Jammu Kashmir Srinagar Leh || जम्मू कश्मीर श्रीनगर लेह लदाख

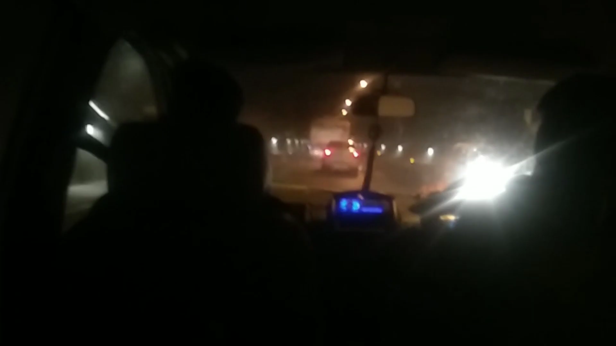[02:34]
दोस्तो, हम अभी इसमें एंडर करने वाले नाशरी टैनल में जिसकी लंबाई लगवक, 9.5 सारे 9 किलोमेटर है दोस्तो नाजरी टनल का सफर हमने तैक कर लिया लगवग अभी थोड़ी देर में हम टनल से बाहर निकलने वाले हैं तो
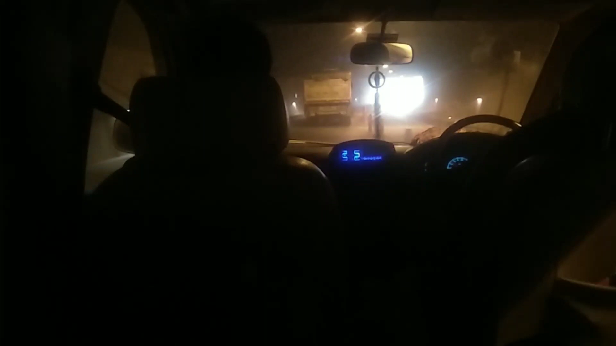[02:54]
बाहर का जो छोटा सा गेट जो है दिखाई देर है लाइट जो आ रही है तो दोस्तो अभी बाहर हम निकल चुके हैं